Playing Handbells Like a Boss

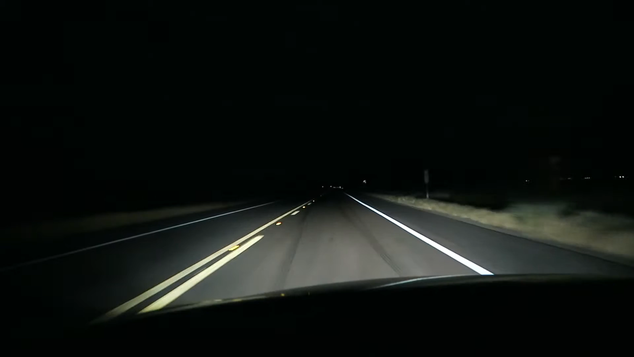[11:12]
It's a small town over there. Other than that, not much going on out here. A few cars every once in a while. Or trucks. That's a truck. Woohoo! Why did I make that noise? That's weird. I guess I'm a little caffeined up. I'm a little hopped up. Oh, nice having me. Thank you. I needed that. Not really.
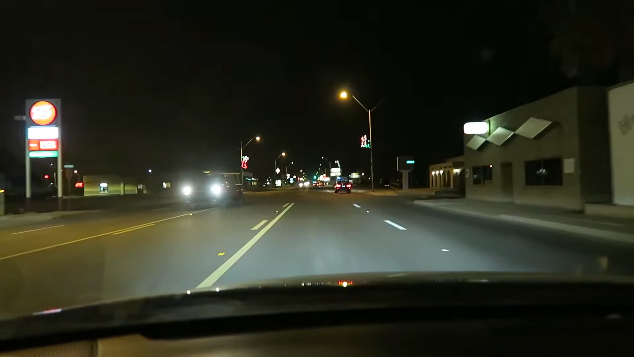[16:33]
I believe this would be the main street that's probably not the downtown but hey it's one of the main streets that runs through Coolidge I know that much hopefully I remember where to turn to get back home or I might end up and who the hell knows where it's up here somewhere dang look at that sky I